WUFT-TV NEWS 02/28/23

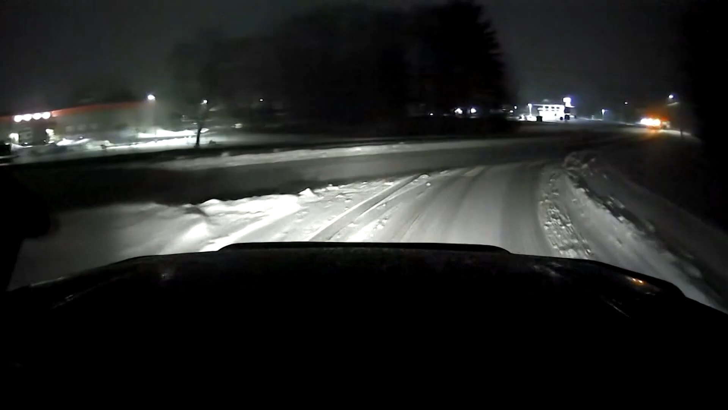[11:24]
As many as three dozen states dealing with dangerous road conditions.